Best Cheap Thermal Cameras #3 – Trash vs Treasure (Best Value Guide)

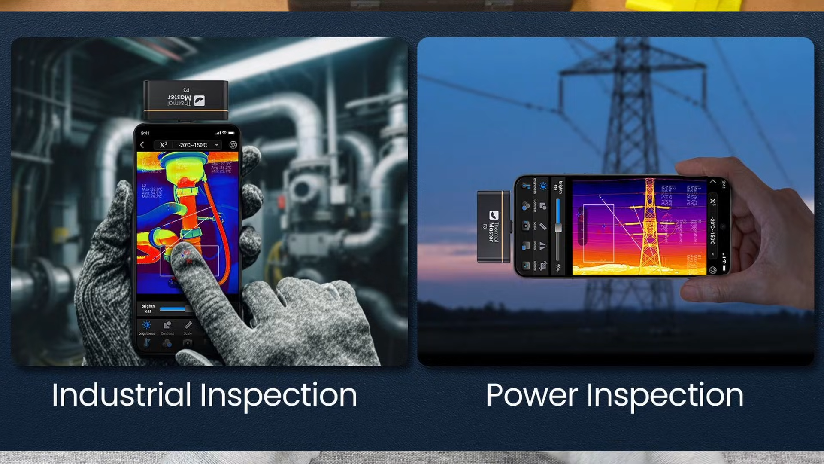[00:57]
but I'd also like to test how it does with more general thermal camera type work the kind of stuff you might like to use it for
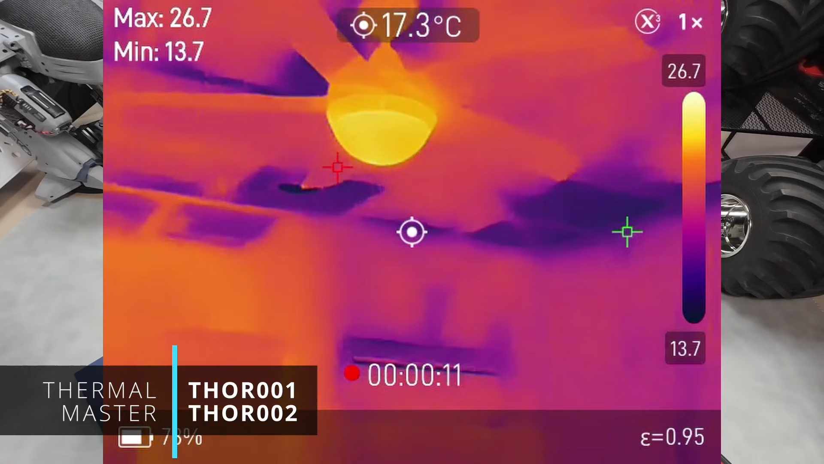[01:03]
On screen: spot 17.3°C
around the house and out and about so I'll put them both through my usual tests indoors and outdoors and provide my latest advice on the best value thermal cameras on the market today in different
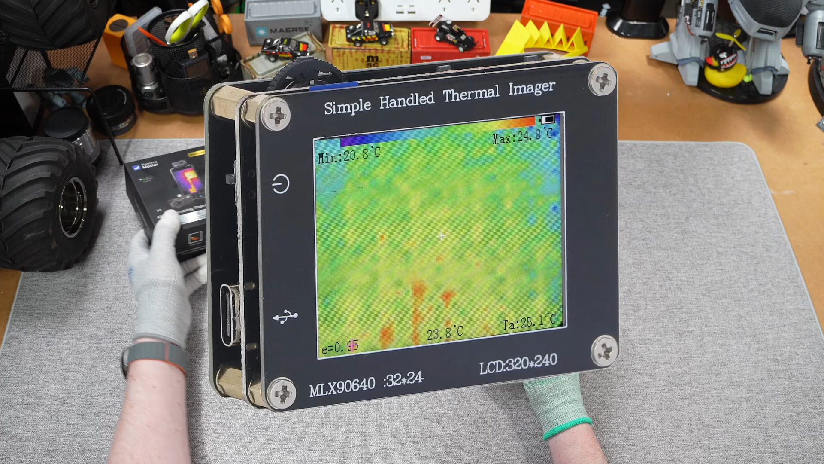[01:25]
On screen: spot 23.8°C, max 24.8°C, min 20.8°C
price brackets all that and more coming up next Alrighty so we'll look at the MLX 90640 first I paid 43 US dollars for this which
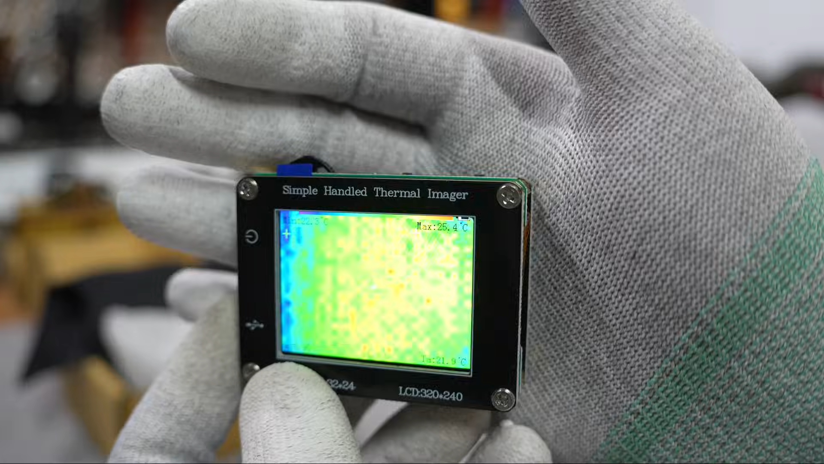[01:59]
system I guess just a straight pipe from the infrared camera
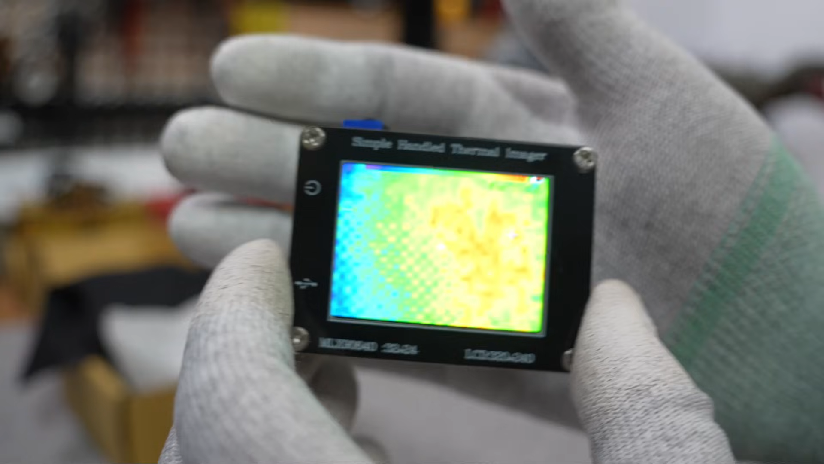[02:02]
and uh
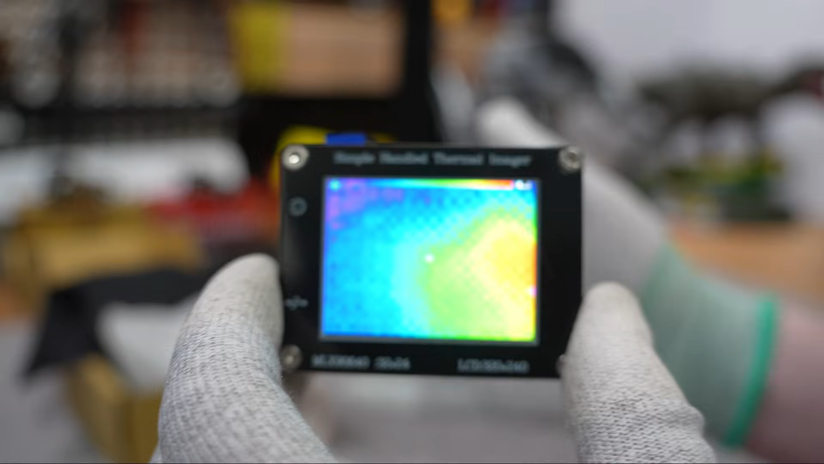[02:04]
yeah the picture is terrible hey five years ago this
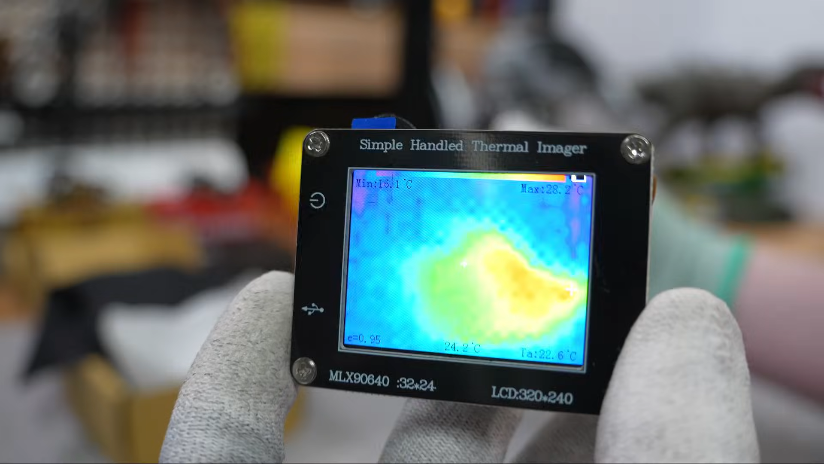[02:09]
On screen: max 28.2°C, min 16.1°C
was the only kind of thermal camera you could get unless you dropped like 500 bucks or more the fact
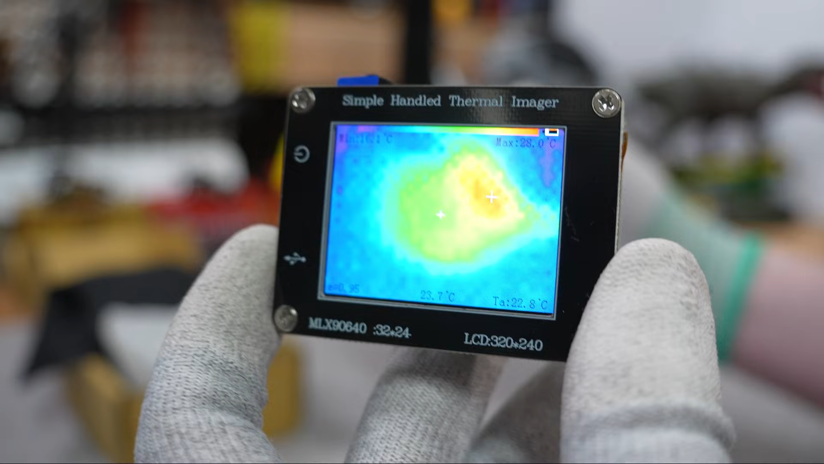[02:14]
On screen: spot 23.7°C, max 28.0°C
we can say this isn't good now is because these days for not much more you can get like a gojo with 192 by
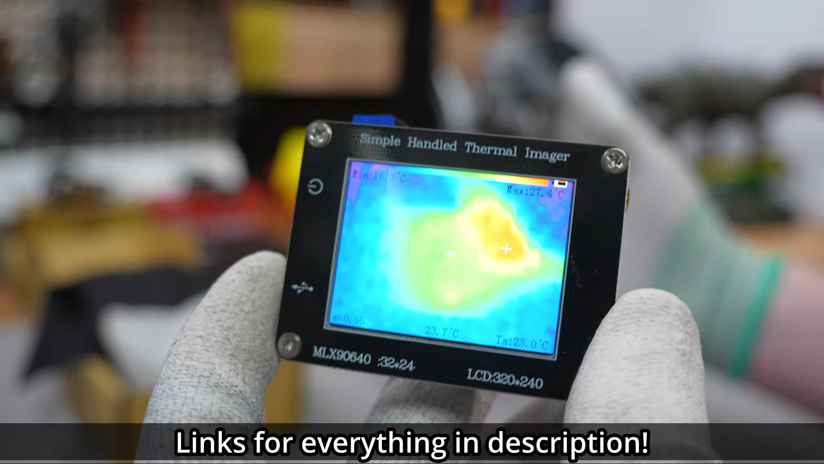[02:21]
On screen: spot 23.7°C, max 27.4°C
192 pixels which looks heaps better I'll put it on the screen actually
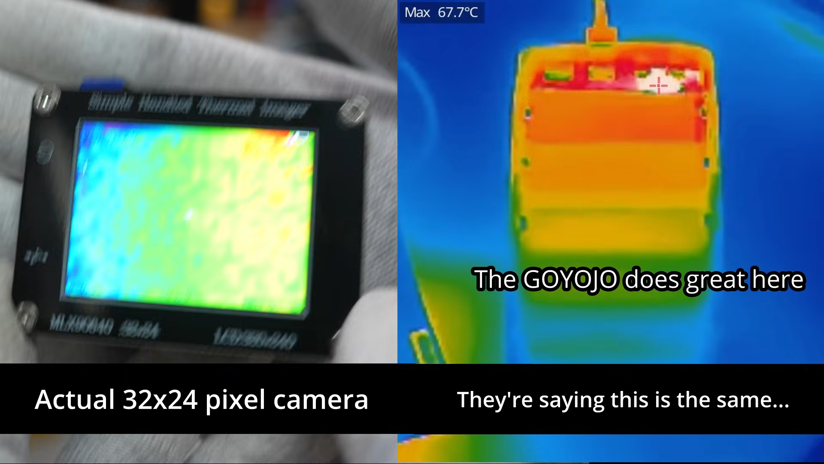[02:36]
On screen: max 67.7°C
and well yeah I think you can see that's not true when you compare it with an actual 32
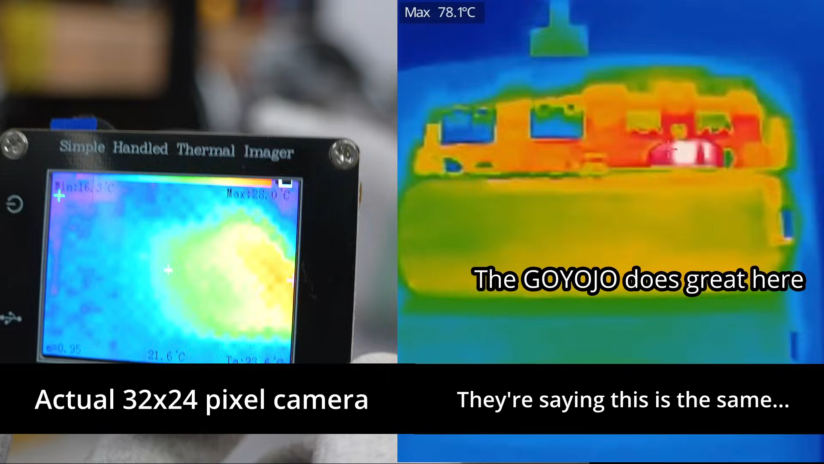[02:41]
pixel camera uh it just you can't see any kind of detail whatsoever
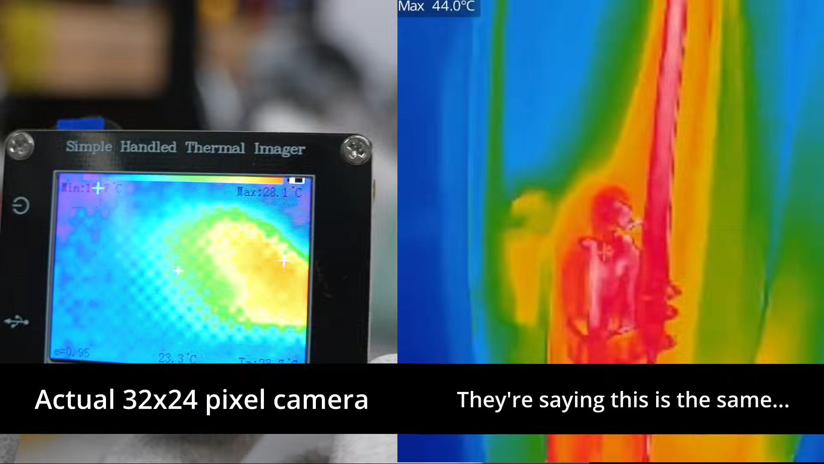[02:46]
yeah bro science I guess whatever the case in my opinion that gojo